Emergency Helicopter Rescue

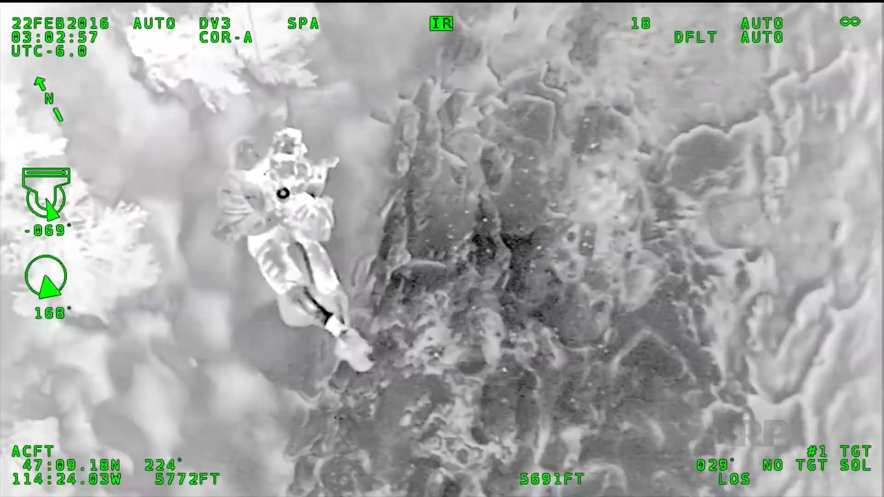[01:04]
And obviously you're not going to pick a 16-year-old boy up and leave his dog in the woods to die.
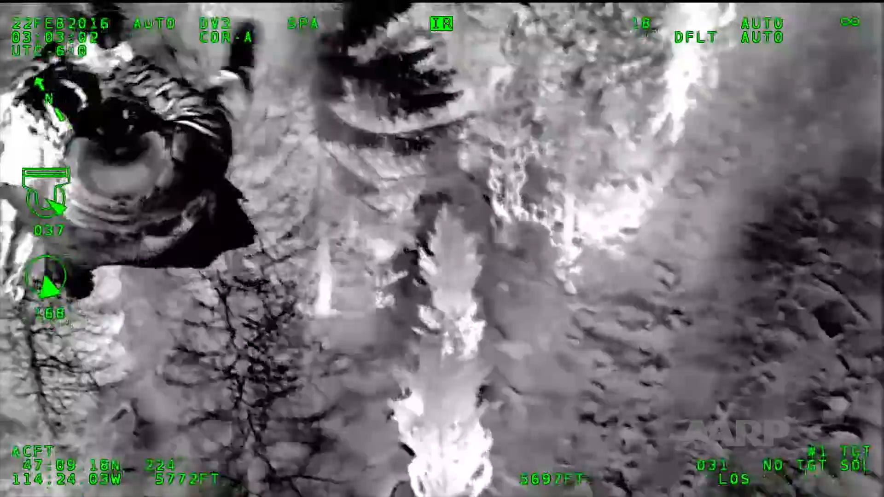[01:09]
So I got that dog in my arms and we came up on the hook with that dog squirming.